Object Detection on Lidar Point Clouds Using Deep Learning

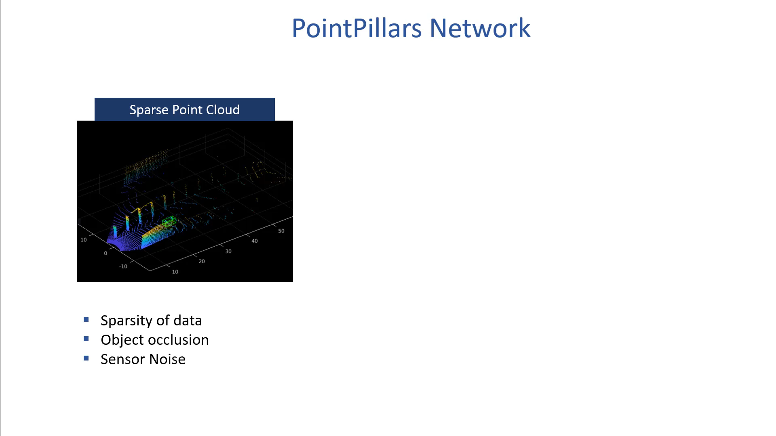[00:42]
encoder that can learn representation of point clouds organized in vertical columns as pillars.
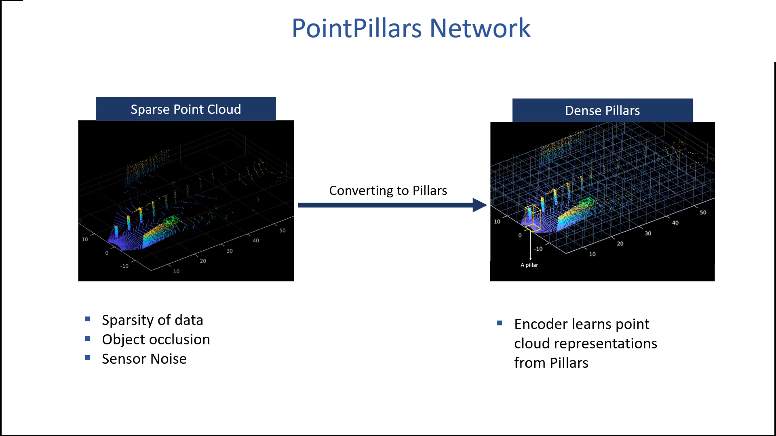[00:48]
This is the workflow followed in the example. First, we load the data and then preprocess it.
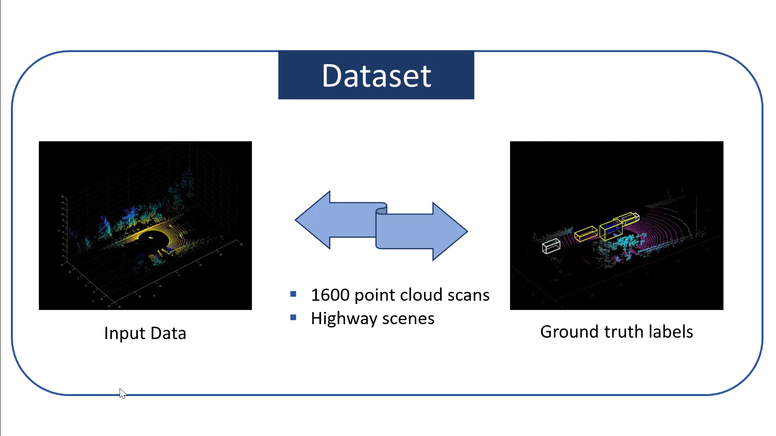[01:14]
scenes and corresponding ground truth labels for car and truck objects.
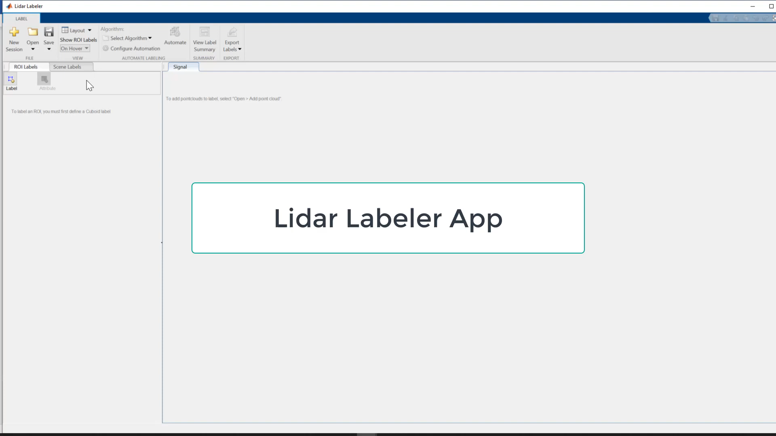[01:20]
This ground truth data was labeled using MATLAB's LIDAR Labeler app.
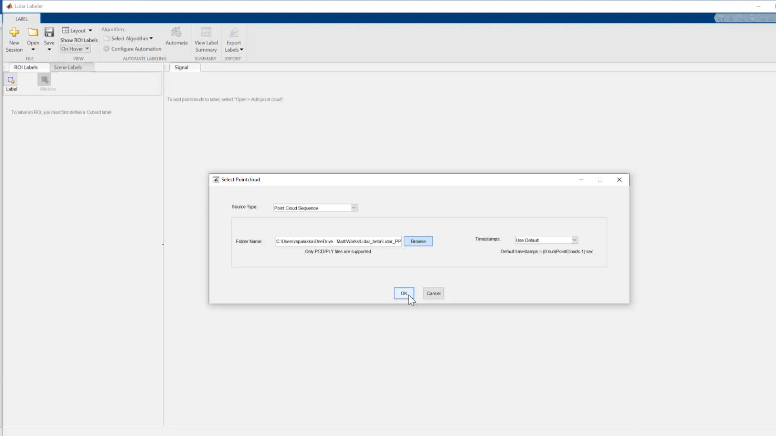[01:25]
You can load PointCloud data to the app, define cuboid bounding boxes around the object,
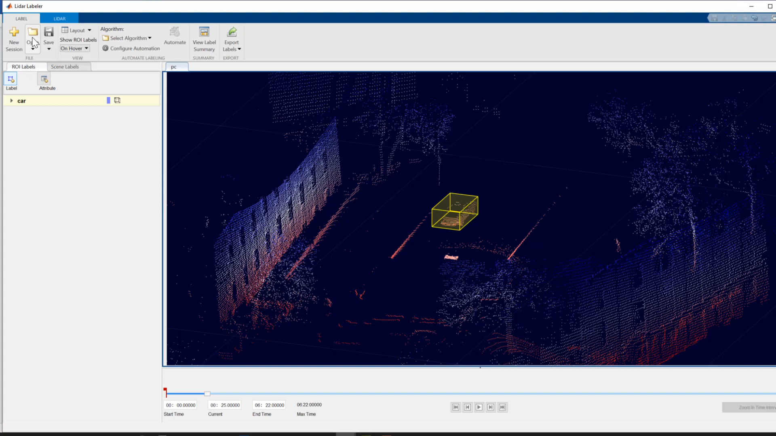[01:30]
automate labeling with inbuilt or custom automation algorithms, and then export it into MATLAB workspace. We'll preprocess the loaded data in three steps.